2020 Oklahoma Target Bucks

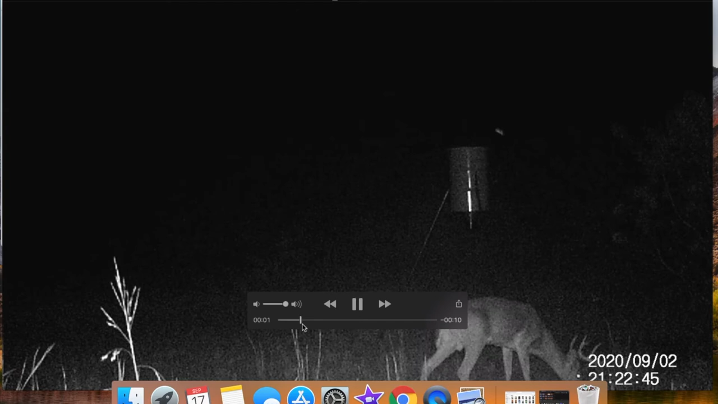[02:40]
So here's a video of this buck. I think near the end here you can see a good picture of his rack. So I call him double tine because he actually has a split here on his brow tine and he's got a split here as well. So he's a pretty good buck. I age him about three and a half or so. I have a couple other pictures and videos of him as well.
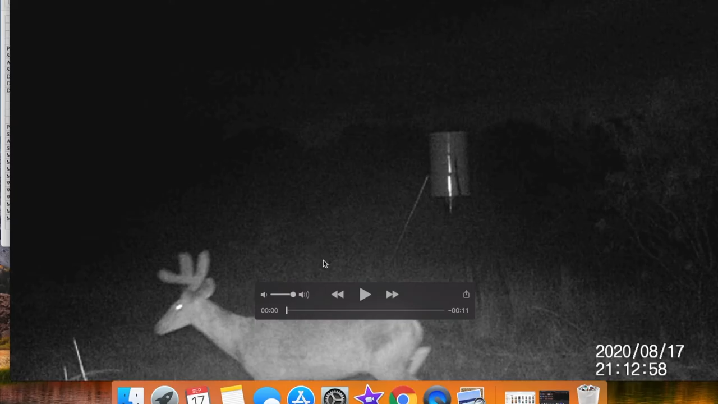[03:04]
Everything does seem to be at nighttime though. So as you can see, I've got a decent picture of him here again. He's got the split and you can't really see his brow tine split as well on this one. And then a third video of him here again at night.
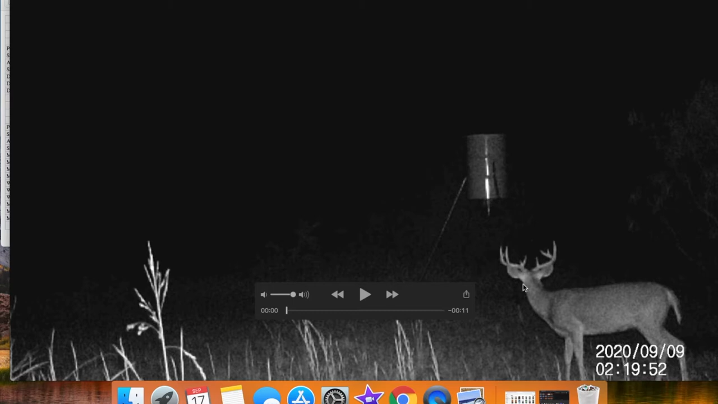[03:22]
And you can see, again, he's got his split brow tine and this split here. We'll just roll through a little bit of the footage.
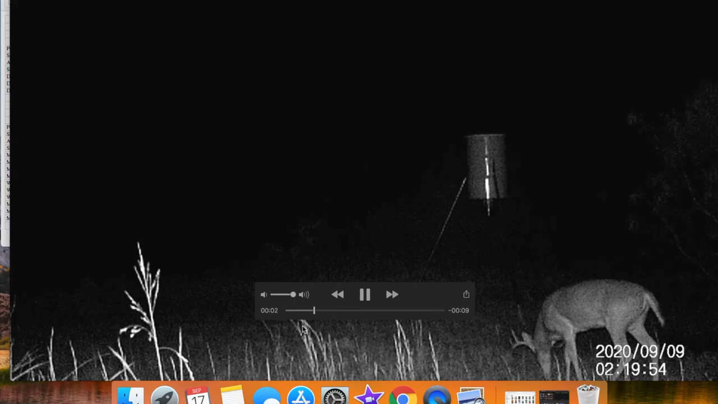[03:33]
He's just kind of sitting here eating by the feeder. So as you can see here, I kind of, I tracked him. He's a five by five and I, each of the days I've seen him.
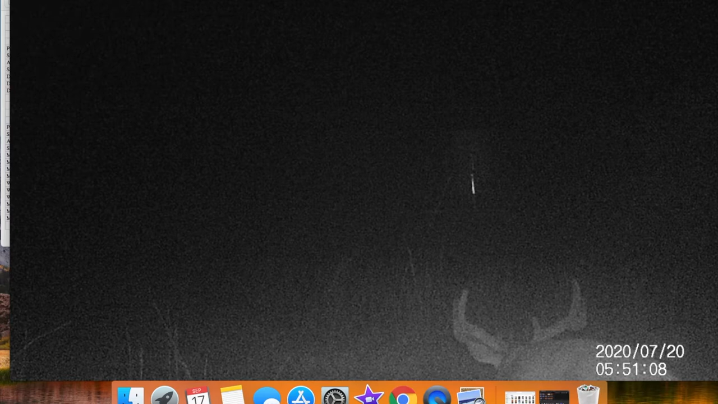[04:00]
But you can see kind of walks in from behind the camera. I paused it here. Not really a great image either.
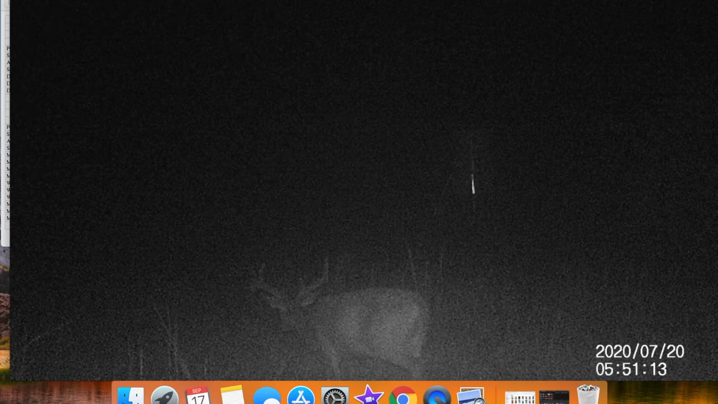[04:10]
The way I have this camera set up, I actually need to move it because it seems to get washed out and doesn't have the best picture quality where it's set up. But that guy is pretty big. Hard to really age him.
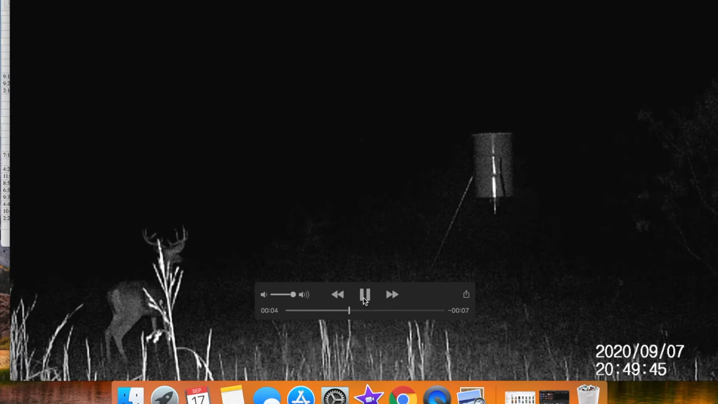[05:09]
He's kind of right on the verge there. But again, this is the only video I have of him.
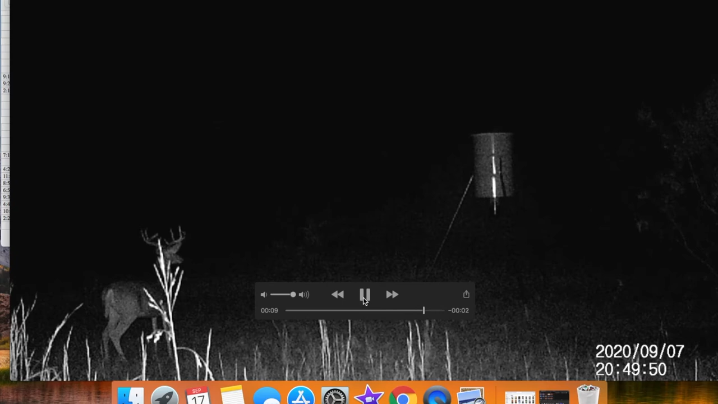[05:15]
It's at nighttime. Not the best quality to be able to tell how big he is in the body. But I do believe I would consider him a shooter if he showed up.
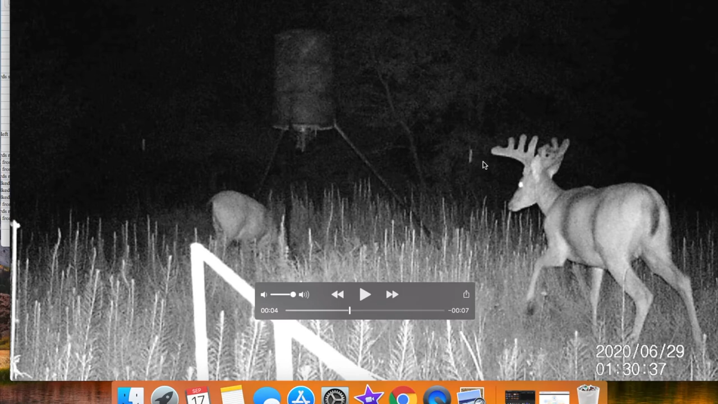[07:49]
It's hard to tell from this one, but the reason I call him slick back is his brow tines go pretty far back, you know, kind of up and straight back and not just straight up. So that's him over on the left. Again, not the best pictures. Let me see if I can pull up something where he's a little bit closer.
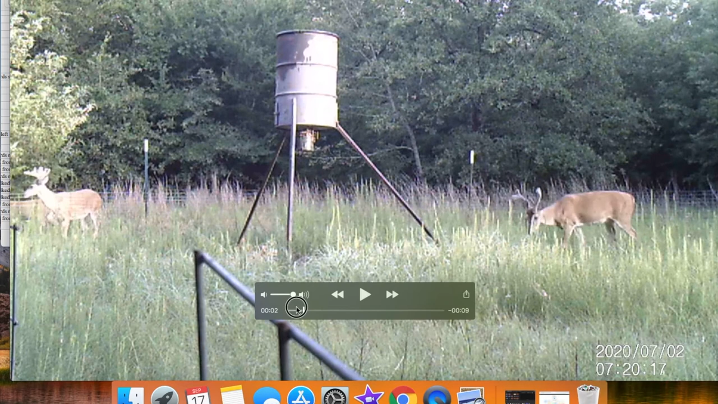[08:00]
So you can see him here, just kind of walking by the camera. So I've got quite a few pictures and videos of him.
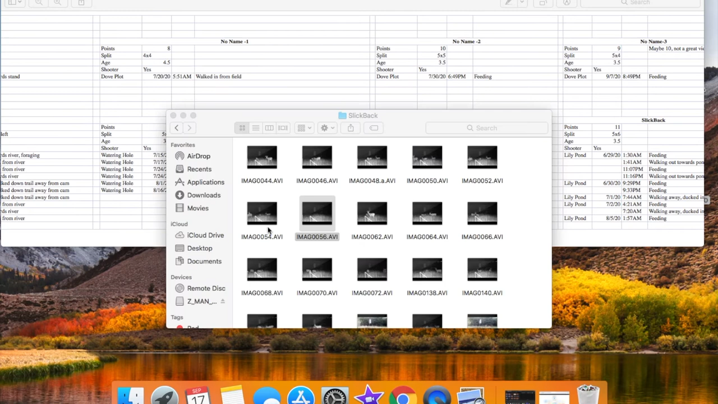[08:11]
I've put up a few cell cams so I can get a little bit nicer and better quality pictures. These are some of my cheaper cameras set up.
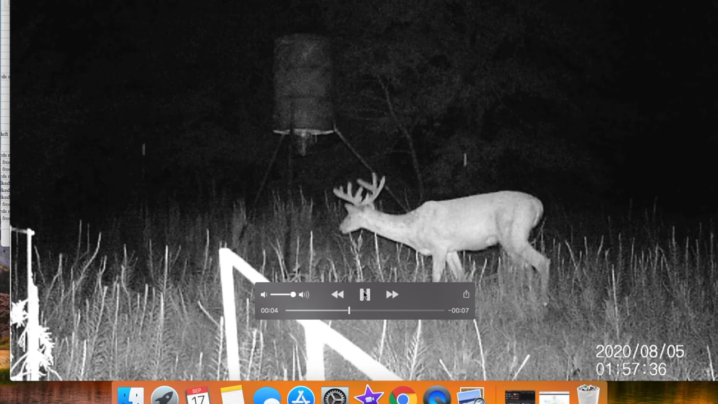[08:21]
But I would say he's probably a three and a half year old pretty easily. Not sure if I would shoot him yet. I may, you know, I think he, he's got some room to grow here. And with how many other good shooter bucks we have that I may let him go. Just kind of depends what I see.
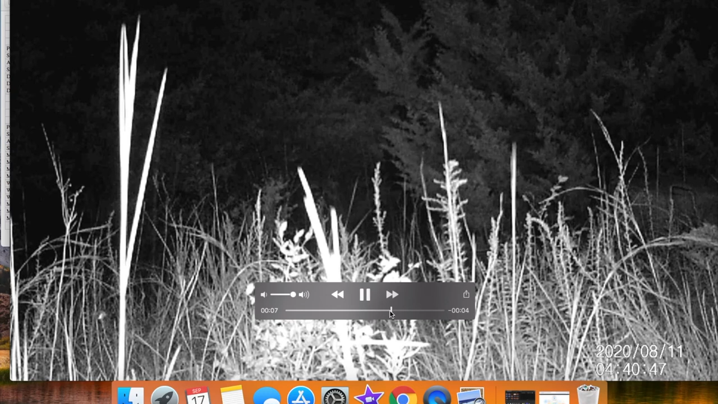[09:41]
a unique goofy looking buck. I think he'd be pretty cool to come across. And I age him at about three and a half to four and a half. Kind of hard to see his body in this one as much, but some of those daytime pictures, you can get a better idea.
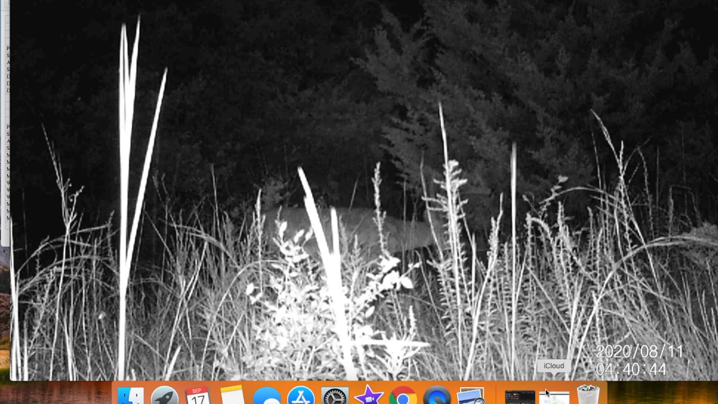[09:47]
So here he is at that watering hole. You can see again, how tall he is.
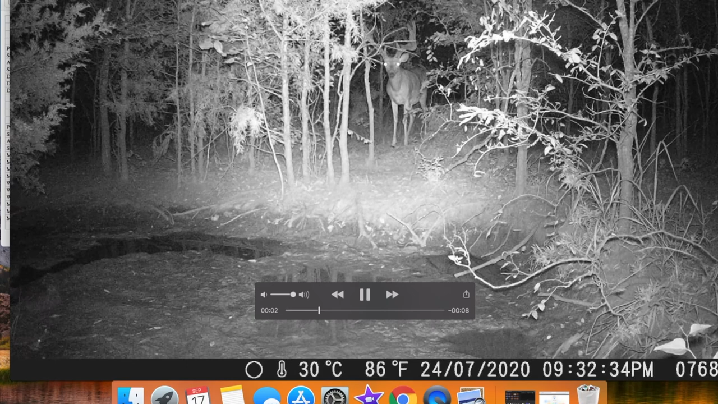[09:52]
Just staring right at the camera there.
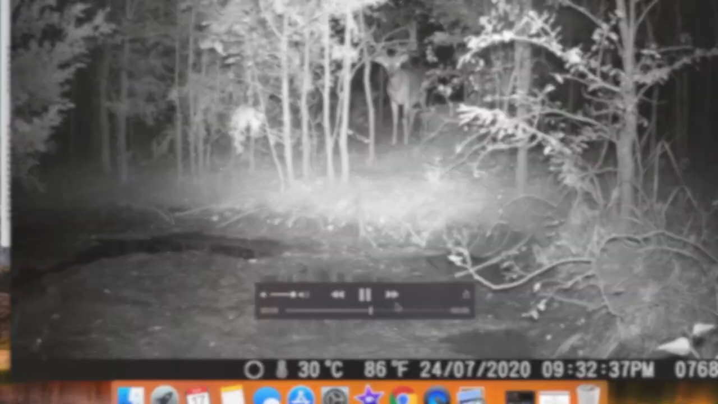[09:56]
As you can see, you know, I've only been out there for about three months or so and I've gotten some pretty good footage.